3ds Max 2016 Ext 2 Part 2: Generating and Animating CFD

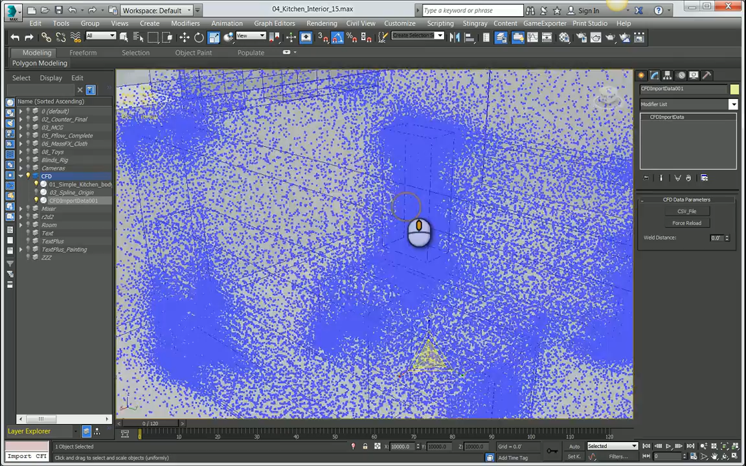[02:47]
And every one of these points essentially on this point cloud contains the data that we simulated.
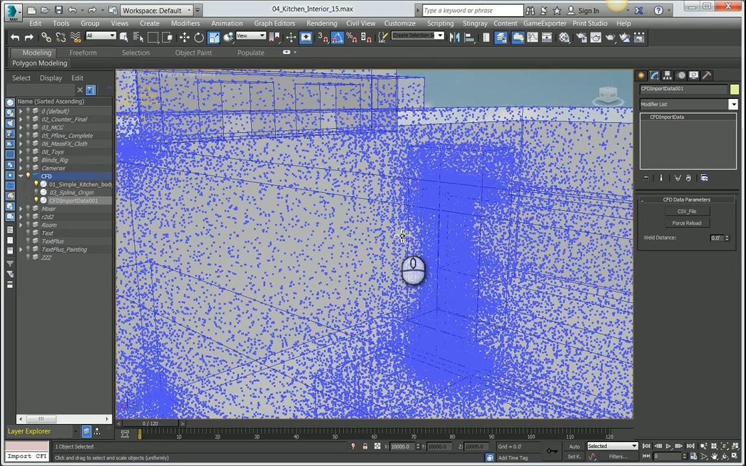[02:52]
In this case it contains velocity and direction. This is all that we simulated. If we had simulated maybe some sort of heat study or something, temperature study, they would also contain that information in them.
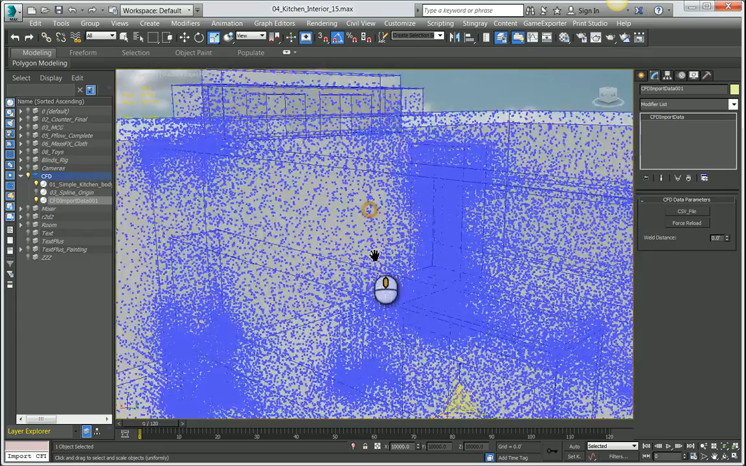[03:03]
So now that we've brought in our CSV data,
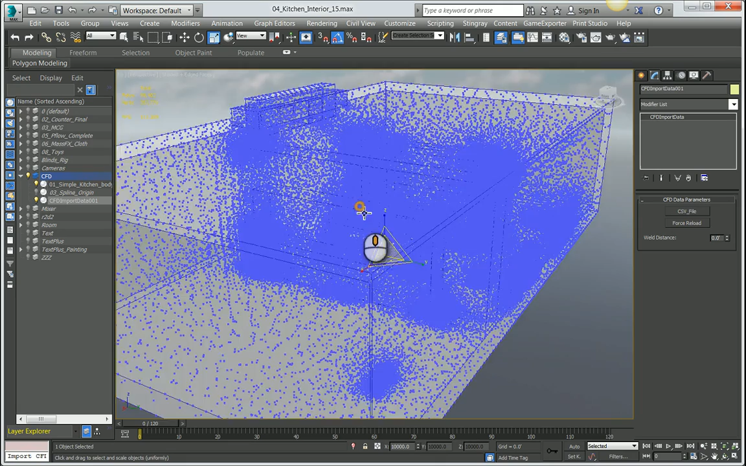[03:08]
we can actually convert this to an editable poly to lighten the scene up. If you wanted to keep this as a live object to be able to change the CSV file whenever you wanted, you wouldn't convert it to an editable poly.
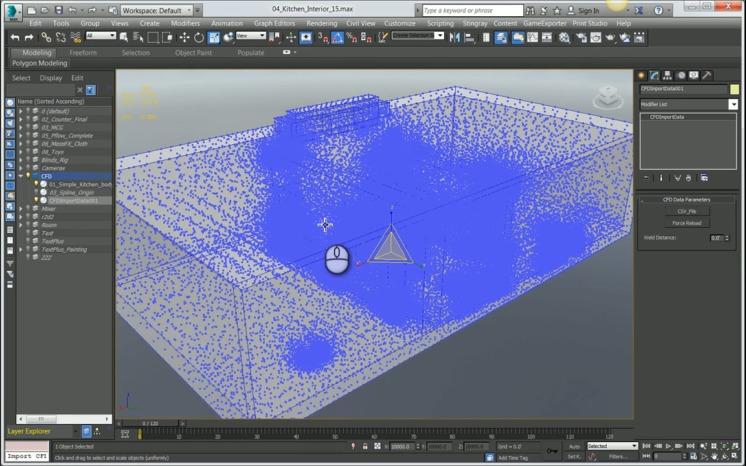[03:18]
But in my current workflow, because I know I'm not going to come back to this, I can convert this to an editable poly. So I'm going to right click and say, convert to editable poly.